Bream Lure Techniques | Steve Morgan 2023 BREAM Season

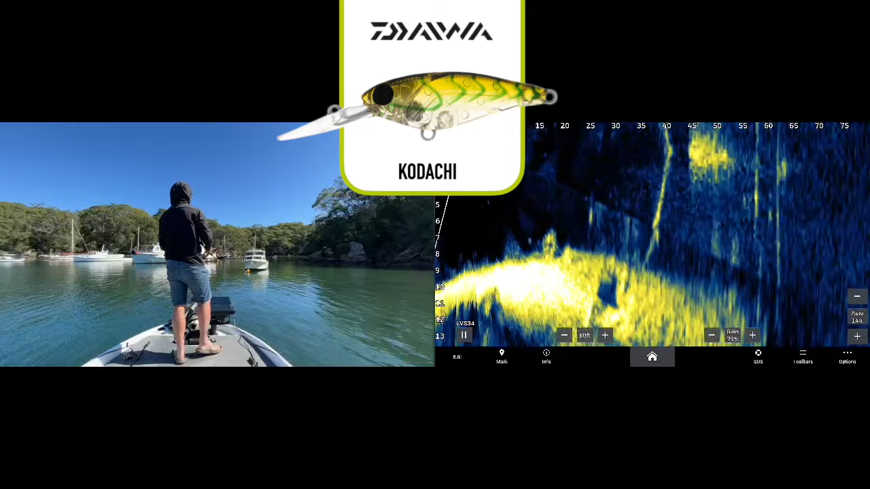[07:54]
And although it wasn't the main player in the open, caught quite a few fish on the Daiwa Kodachi crankbait on boat hulls.
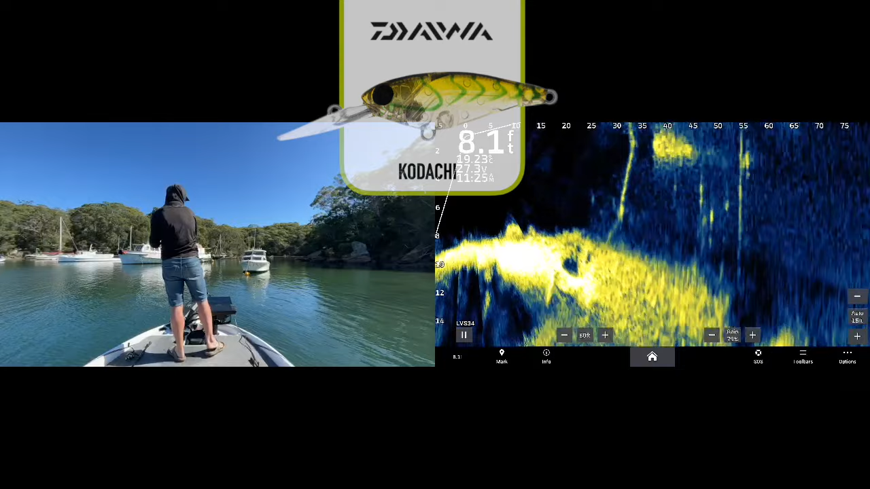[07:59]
On screen: depth 8.1 ft
Oh, here they come up.
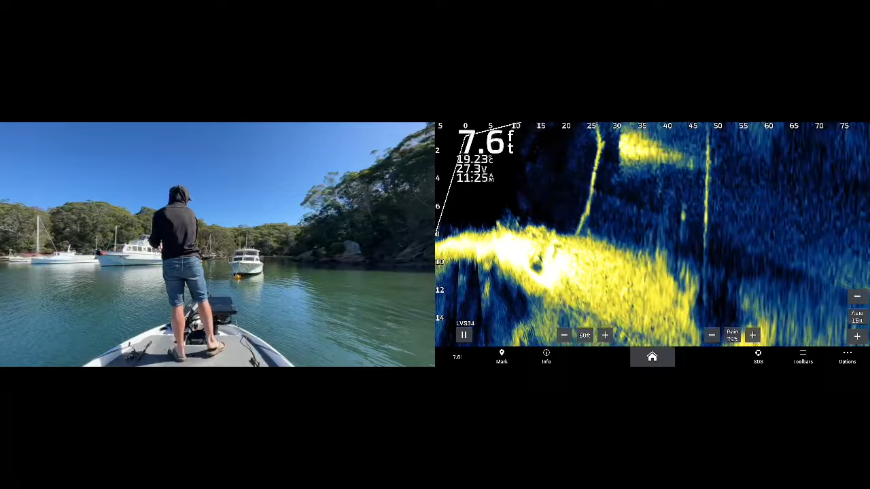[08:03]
On screen: depth 7.6 ft
Bite. Got him.
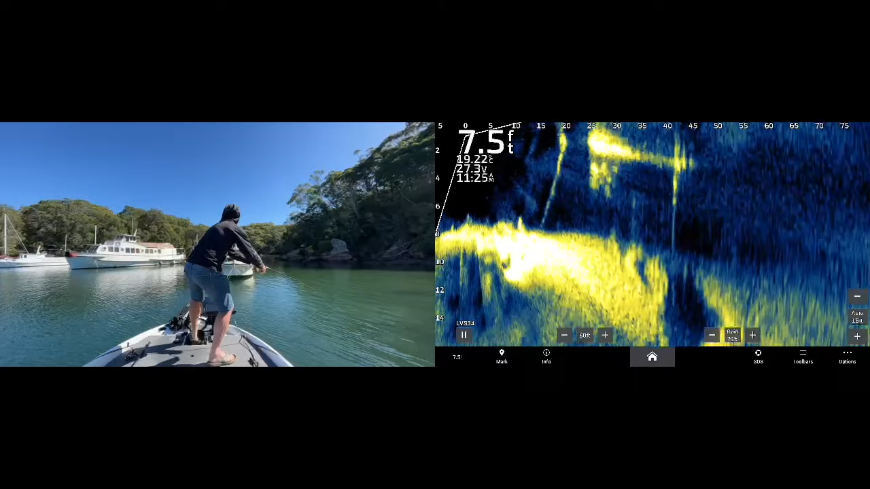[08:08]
On screen: depth 7.5 ft
On around the, it's not a big fish. Oh, look at them all trying to steal it out of his mouth.
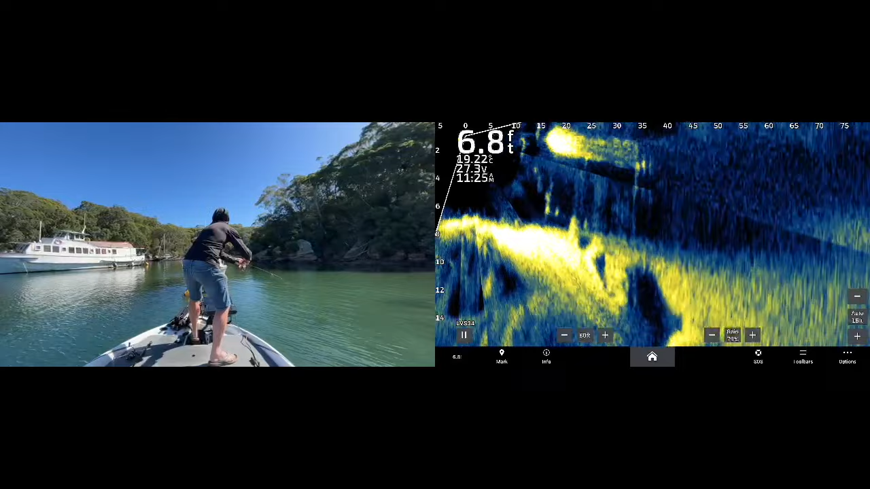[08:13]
On screen: depth 6.8 ft
But the real money bait for me at the Bream Australian Open was Outback Brimmer Baits Muss in both the light and the heavier configurations,